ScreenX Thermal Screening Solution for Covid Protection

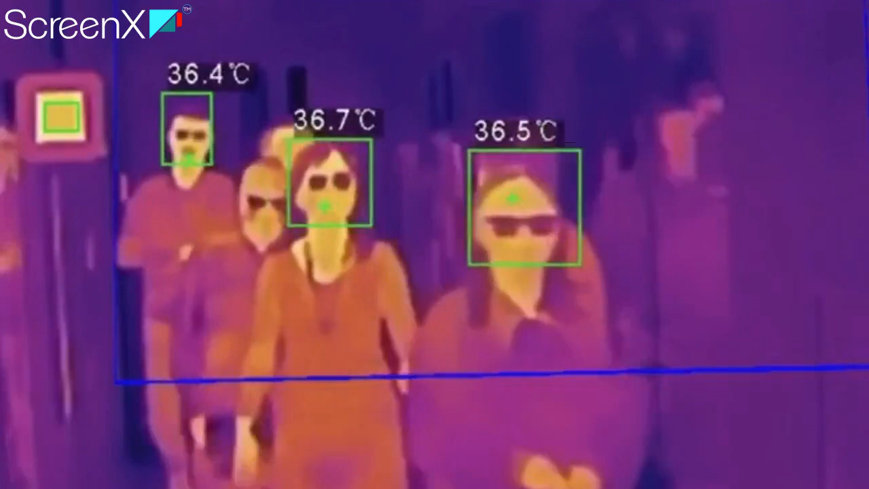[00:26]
for quick and efficient isolation of feverish individuals without manual exposure of any personnel.
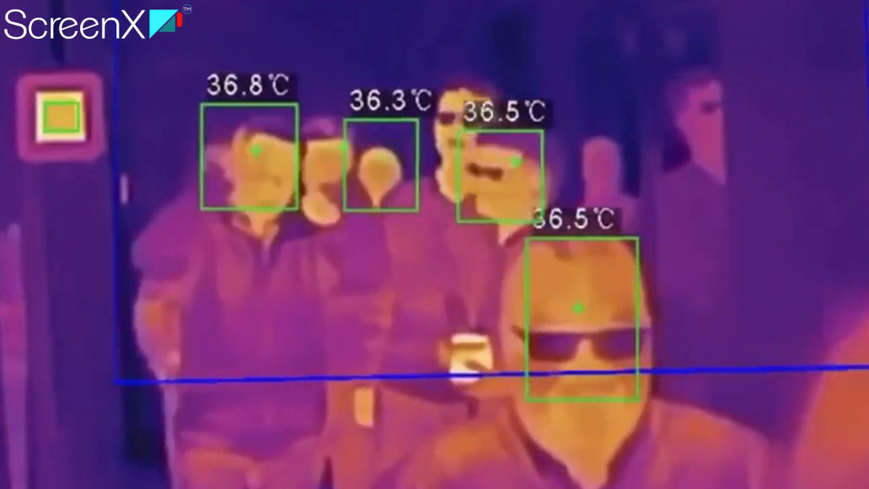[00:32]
It consists of contactless solution, high temperature accuracy,